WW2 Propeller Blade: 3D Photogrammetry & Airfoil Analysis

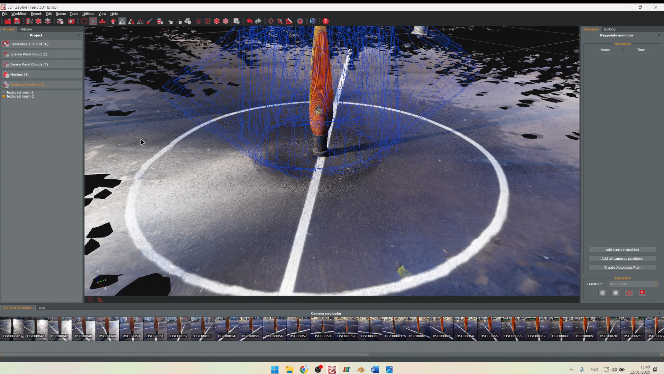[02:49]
I don't know if that pronounced that right, but in that software, now this is the output, it actually took seven hours on my cute baby laptop CPU. I don't have a GPU on this one.
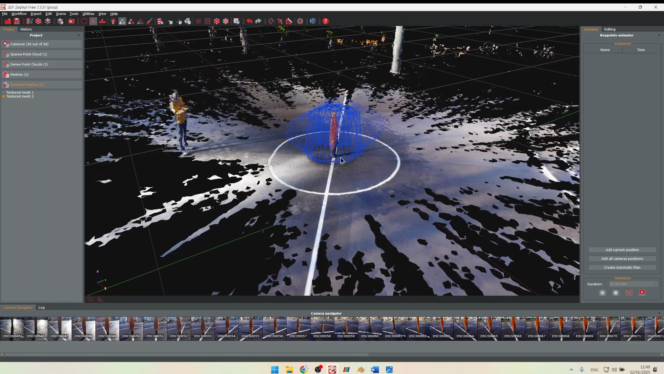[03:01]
So it took quite some time, but it worked. I can really see how nicely the 3D model is being captured purely based on images.
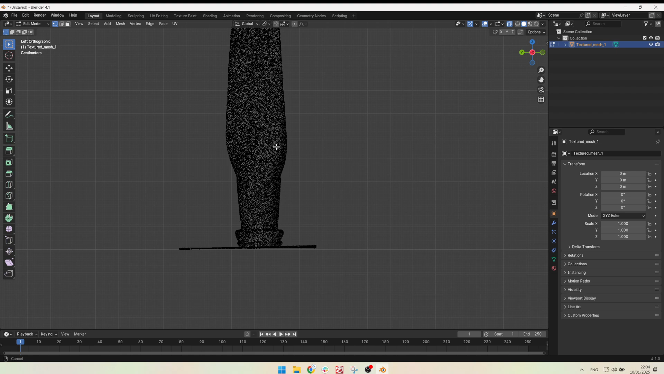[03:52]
And then at the bottom, at the hub of the blade, we had an opening.
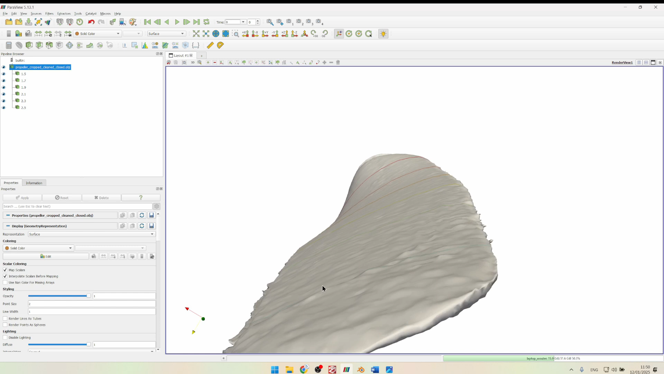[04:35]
But it's really, really nice still and it serves the purpose.